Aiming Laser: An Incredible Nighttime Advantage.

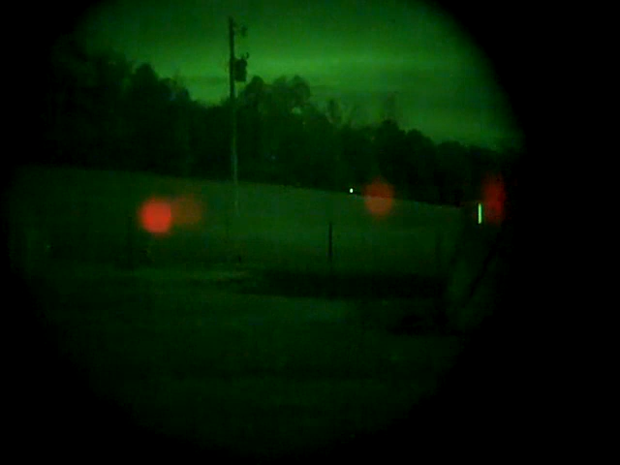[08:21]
So this is it's much better when you're not trying to film, but I wanted to, that red dot is not the laser.
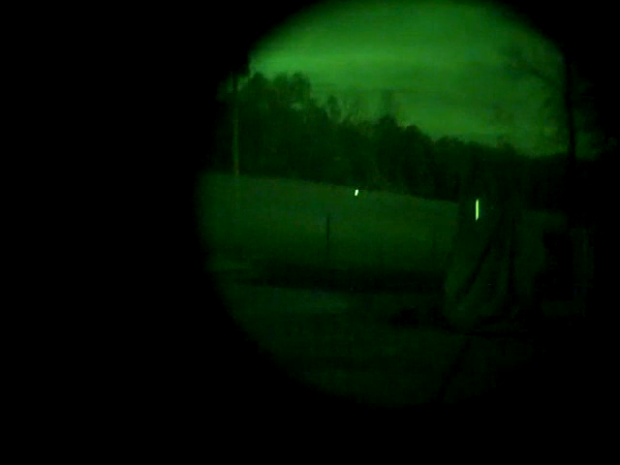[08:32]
Red dot's from your camera. All right, so you see the green dot out there? Sorry about the reflection on the right, but anyway, I'm putting that green dot right on the cows. Through my naked eye I can see this very clearly, so I am moving that green dot around, but I got the gun just balanced just right. But anyway, hopefully you can pick that up, but that's 300 yards out.
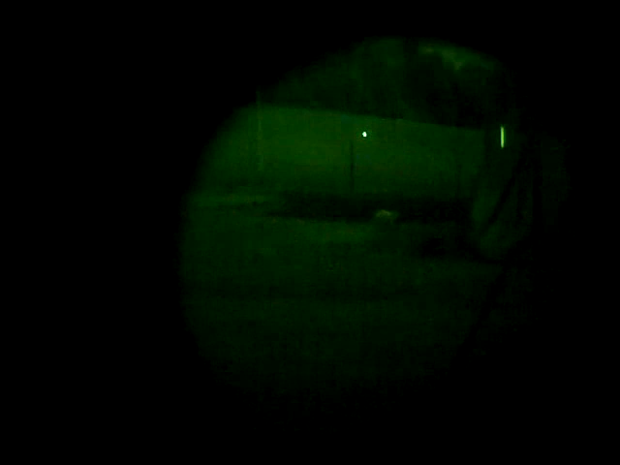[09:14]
Typical shot around here is like 60-70 yards or less, and pretty cool though. Hey, got a creature walking in the... It was a cat.
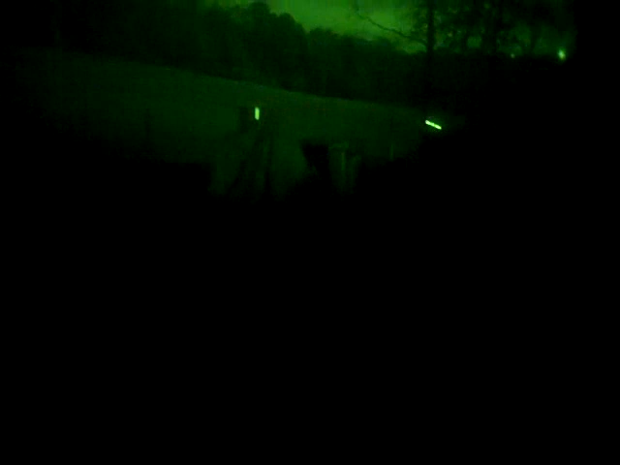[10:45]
Hope you can see that laser really good. And that's about it. So, awesome combat multiplier. Oh, there goes my camera.